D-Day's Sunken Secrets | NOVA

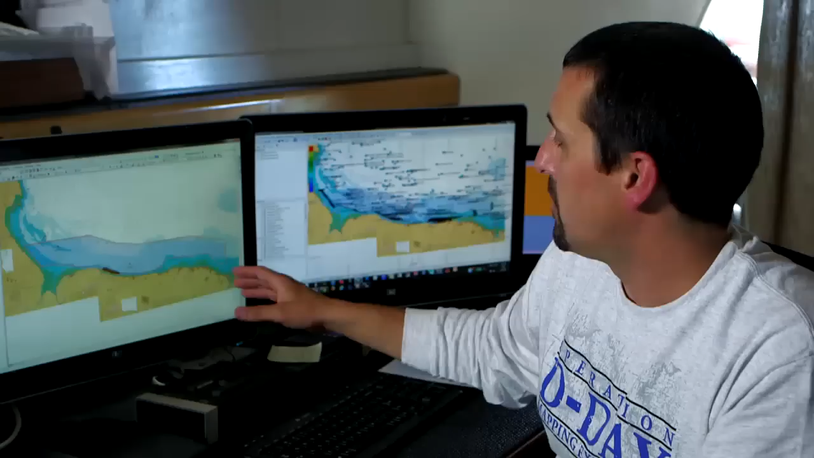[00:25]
What we're trying to do is build a very large underwater archaeological map.
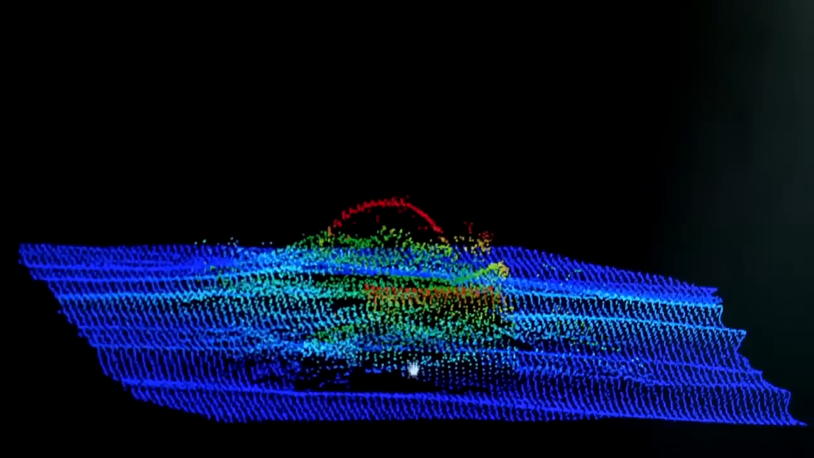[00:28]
It's the right size for a small ship. We can peel back the water and expose the playbook of Normandy.